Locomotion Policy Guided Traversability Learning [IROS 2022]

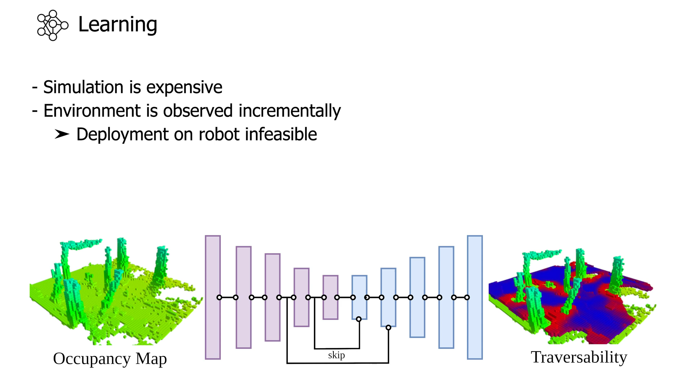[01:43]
The network consists of an encoder-decoder structure and is implemented using NVIDIA's Minkowski engine. Let's have a look on how the training data is generated.
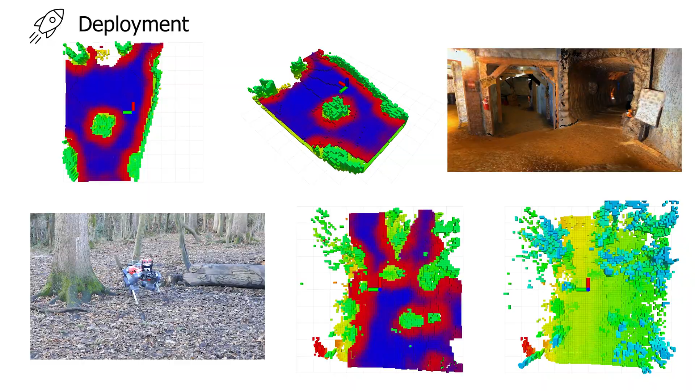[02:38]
we can use the real-time capable network to predict the traversability within the surrounding of the robot.
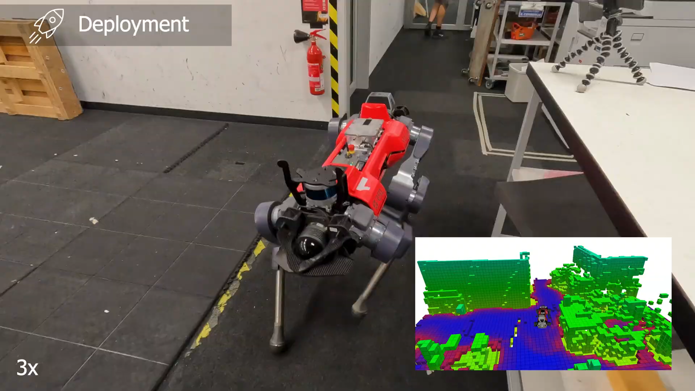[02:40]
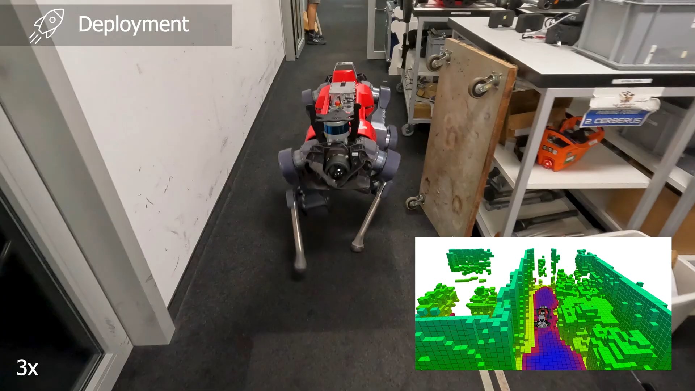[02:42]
We tested our system within various complex underground, forest and indoor environments.
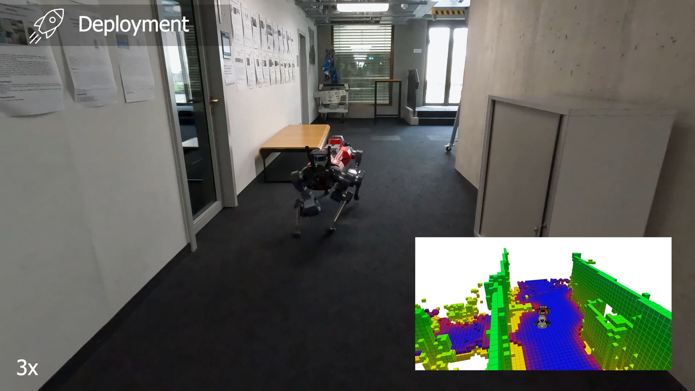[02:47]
On the bottom left, you can see the incrementally built-up voxblox occupancy map and network traversability estimate.
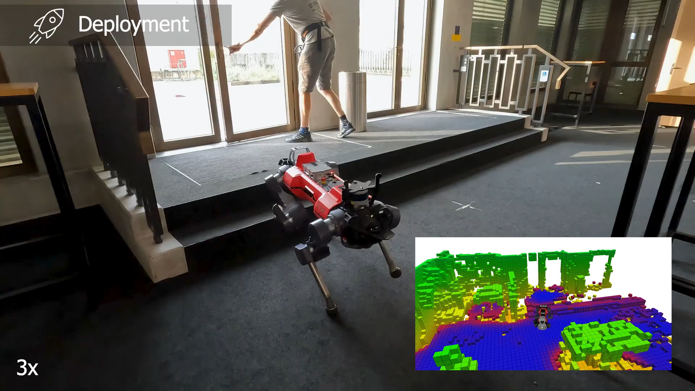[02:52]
We showed the benefit of our method in low-ceiling environments.